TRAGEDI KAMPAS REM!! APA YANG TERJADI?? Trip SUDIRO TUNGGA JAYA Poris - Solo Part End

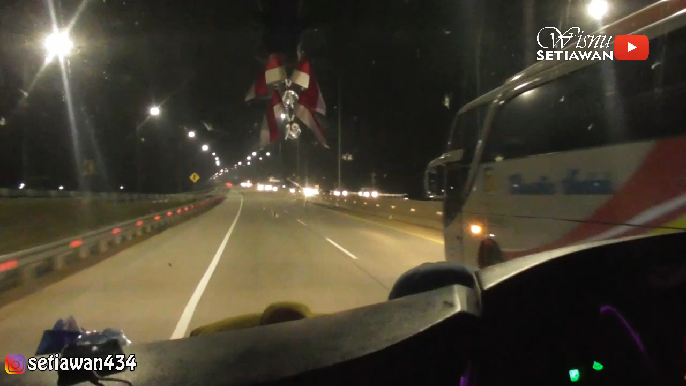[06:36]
Wah, ini ada bis low deck. Ini mau kemana ya bis low deck ini? Terakhir lihat bis low deck itu di Terminal Poris Agramas. Tapi ini nggak tahu bukan Agramas kayaknya. Ada yang tahu? Mungkin teman-teman? Kalau minta di bawah ya.
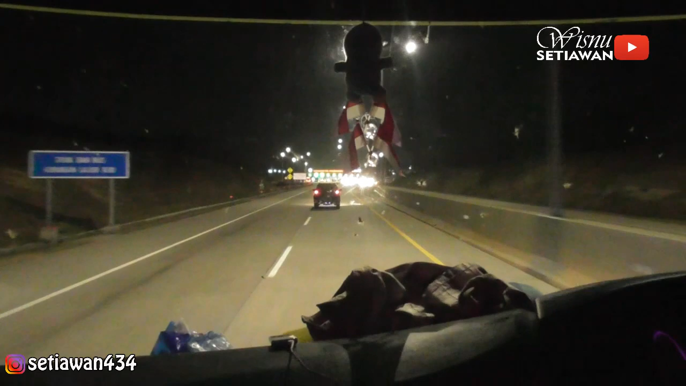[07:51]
Ini merupakan ending dari tol Trans Jawa ruas mana ya ini? Ruas Palimanan ke timur lah pokoknya. Biasanya banyak bus-bus yang lewat sini itu
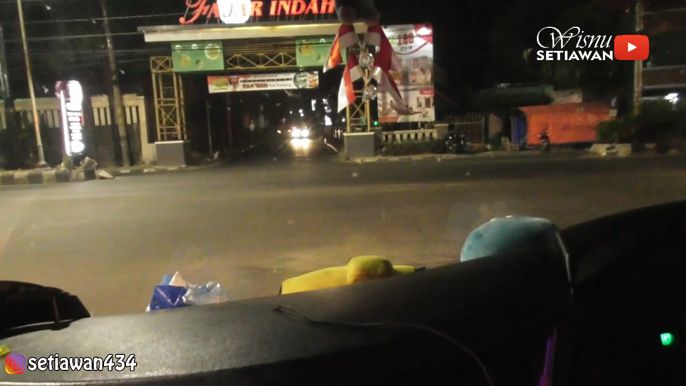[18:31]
Sudah sampai di Solo, tepatnya di daerah Fajar Indah.